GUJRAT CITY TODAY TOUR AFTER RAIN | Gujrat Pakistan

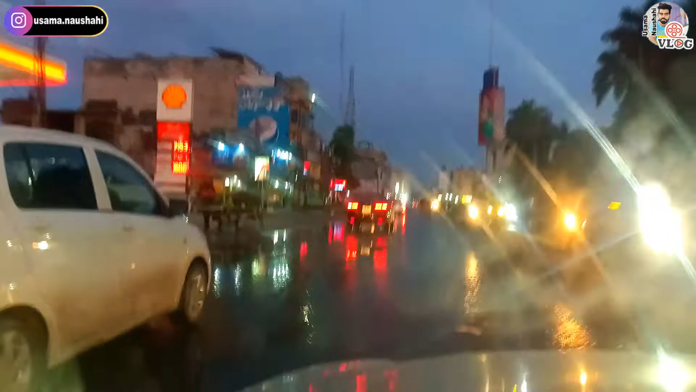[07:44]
तो दोस्तों आप देख सकते हैं यहाँ पे पानी जो है वो काफ़ी ज़्यादा मकदार में खड़ा हुआ है और ये शादमान का एरिया है राइट लेफ्ट साइड पे।